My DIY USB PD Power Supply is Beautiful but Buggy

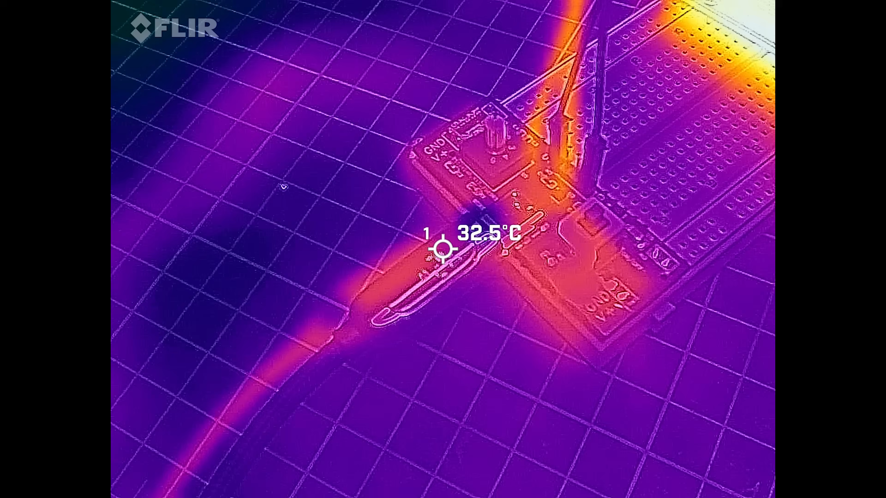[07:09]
On screen: spot 32.5°C
And no, the PCB does not get hot while doing so,
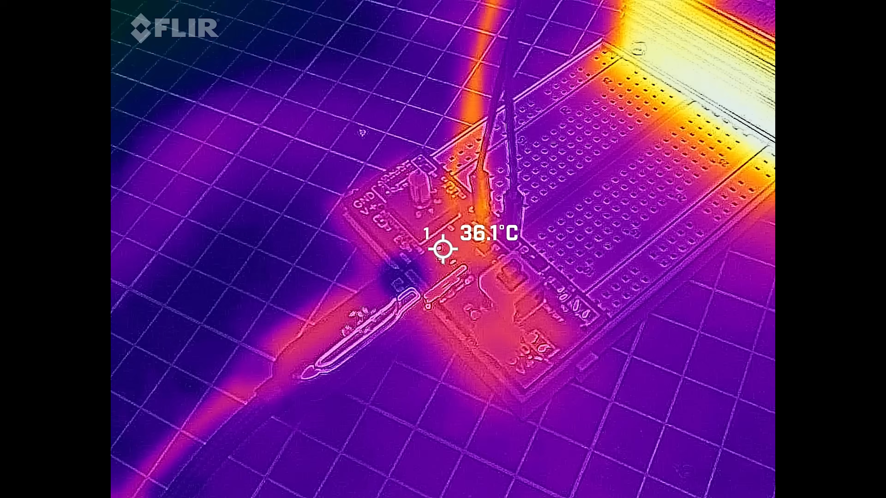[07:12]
On screen: spot 36.1°C
unlike this high power 8 ohm resistor.
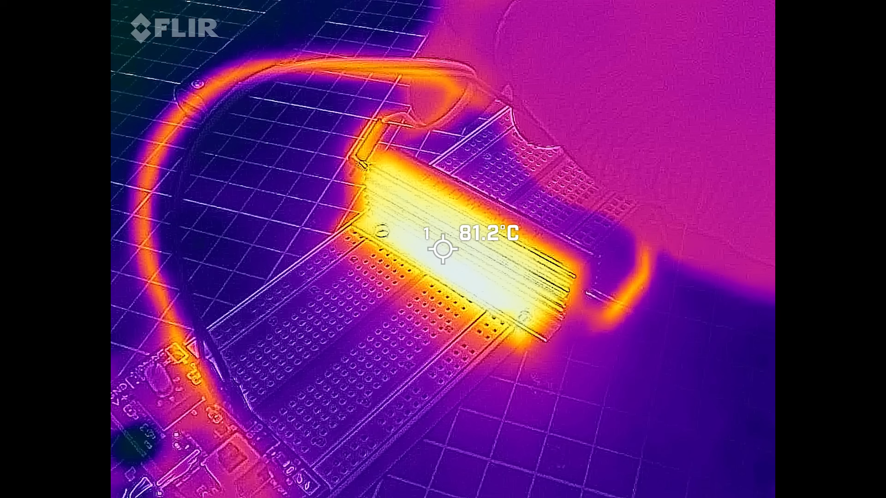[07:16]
On screen: spot 81.2°C
Just look at it handling 73 watts like it's no big deal. On the other hand, I really should have thought of adding short circuit protection.